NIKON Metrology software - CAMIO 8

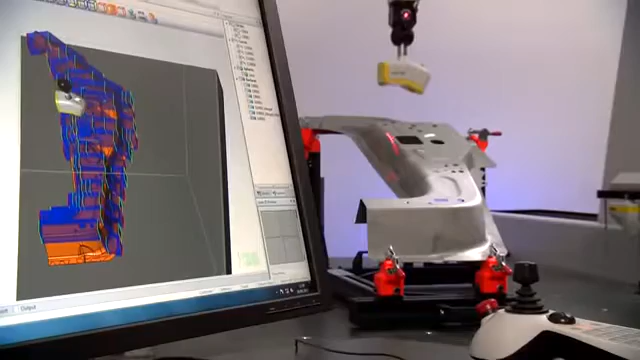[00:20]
Cameo combines traditional touch probe measurements with the new possibilities of laser scanning, allowing the user to choose the right sensor for the inspection job.